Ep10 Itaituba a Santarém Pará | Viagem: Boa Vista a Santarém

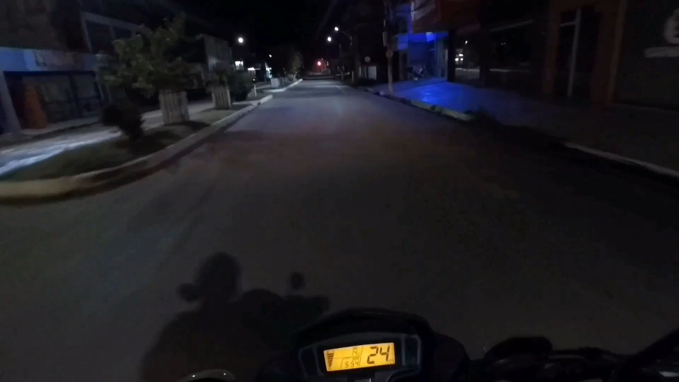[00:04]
Vamos aí de mais um vídeo para o canal. Saindo agora aqui de Itaituba às 5h30 da manhã. Nosso destino agora, Santarém, no Pará. Trecho aí de 380 quilômetros.